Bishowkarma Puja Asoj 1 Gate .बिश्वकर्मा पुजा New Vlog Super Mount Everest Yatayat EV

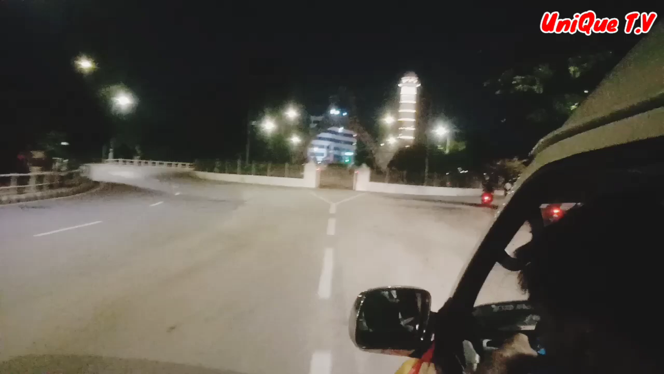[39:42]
सो अहिले हामी चाहिँ फेरि आरएनसी आएका छौँ। अहिले तपाईँहरूले देखिरहनु भएको छ, यो चाहिँ हाम्रो चाहिँ सहिद गेट हो।
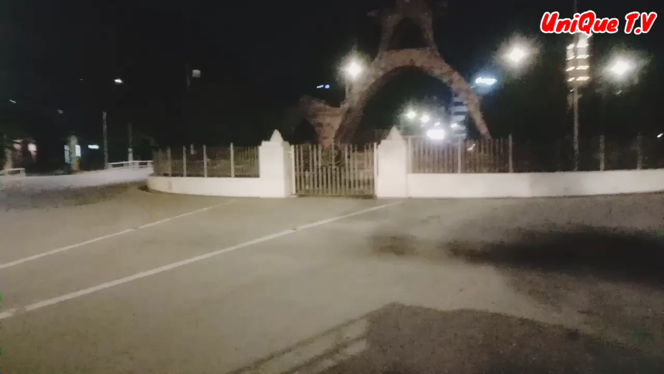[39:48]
हामी यही बाटो सधैँ हिँडिरहेका हुन्छौँ। हजुर, सहिद गेट, सहिद गेटमा रातिको समय छ अहिले।
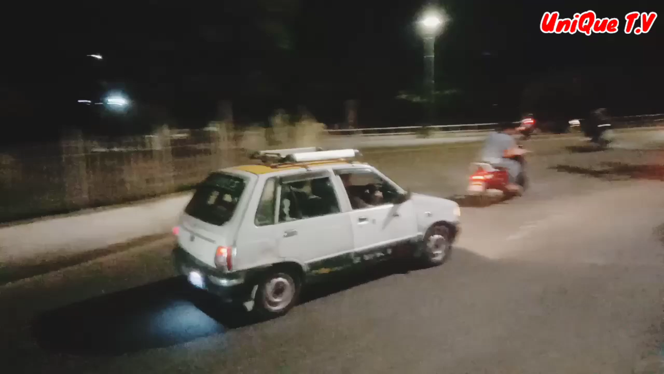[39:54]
सो धरहरा यस्तो दामी देखिएको छ।
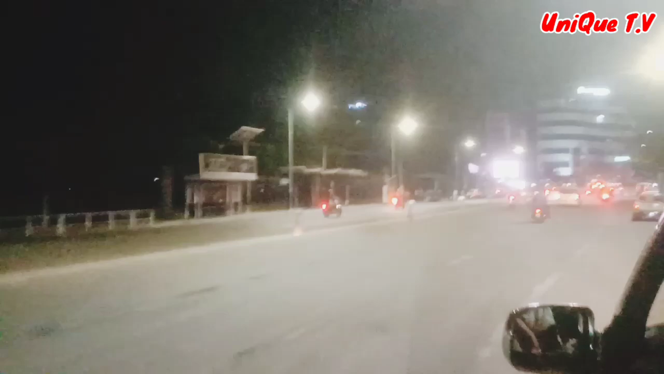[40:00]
धरहराको बारेमा भन्नुपर्दाखेरि असोज 3 गतेबाट चाहिँ सर्वसाधारणलाई पनि खुल्ने कुरा भएको छ। संविधान दिवस पनि रहेको छ असोज 3 गते। सो अहिले हामी चाहिँ सुन्दर आइसकेका छौँ। अब केही धरहरा देखाउनेछु म तपाईँलाई।
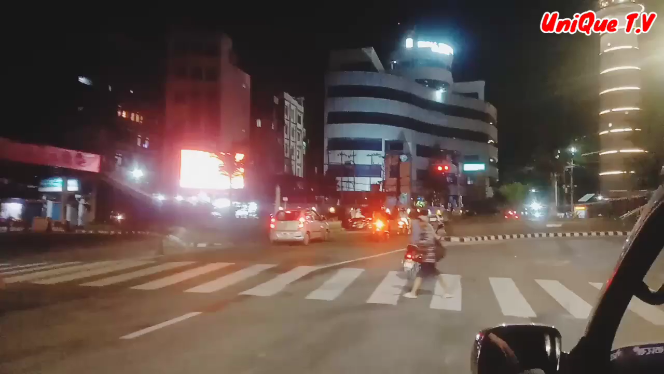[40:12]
रातिमा धरहरा कस्तो देखिन्छ हेर्नुहोस् है त, कस्तो राम्रो लाइटिङहरू हालेको छ। सो दामी देखिएको छ।